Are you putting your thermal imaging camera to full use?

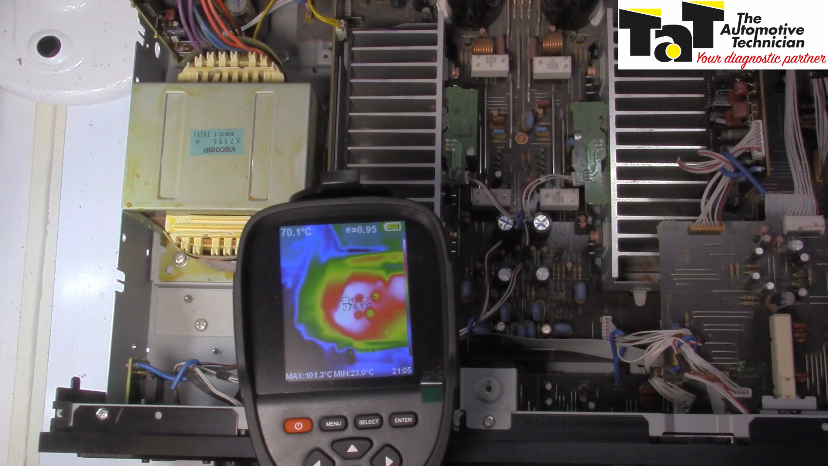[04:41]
On screen: spot 70.1°C, max 101.3°C, min 23.0°C
As you can see over here, there's a severe hotspot. It's getting hotter and hotter. There's 101. I had it up to 110 before I started recording this. So in this particular area, let's have a look and see what is actually in that area. We'll just press our button and we can see it looks like cables, etc. But if we sneak over on the side,
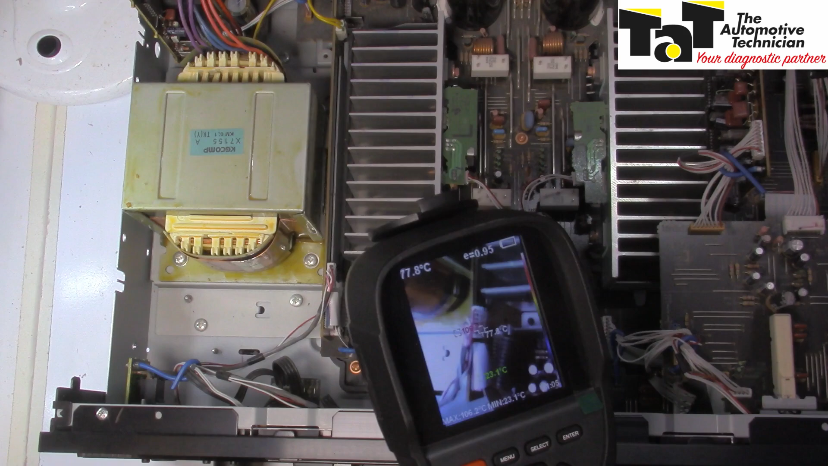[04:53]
you can see that there is in actual fact a transistor on the side there. So don't get caught out by that tool truck guy that comes along and sells you an expensive tool and promises the earth and you don't even read the instructions.